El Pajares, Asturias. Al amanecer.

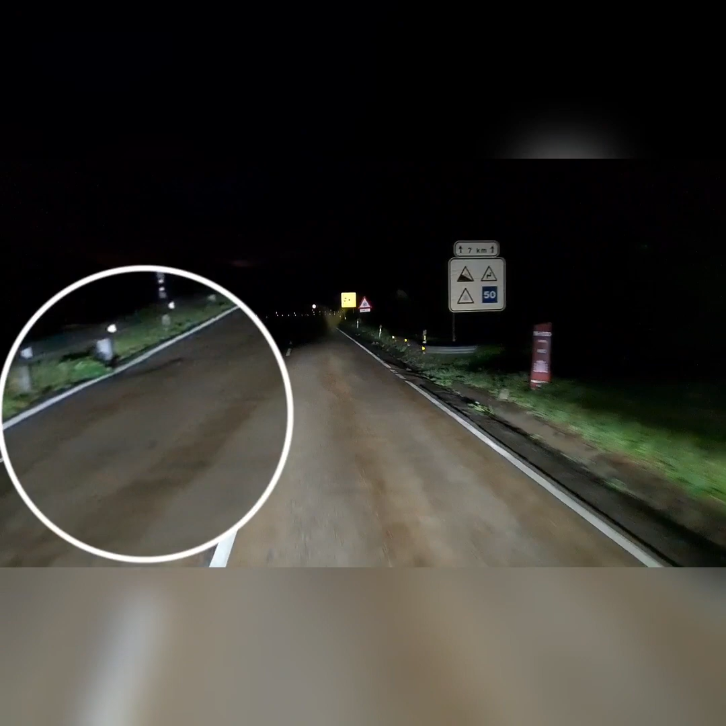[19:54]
Un zorro con la cría. Oh, eso es lo que te da coraje de todo esto, macho. Problemas. Venía, pues claro, pegado a la madre. La madre tiró.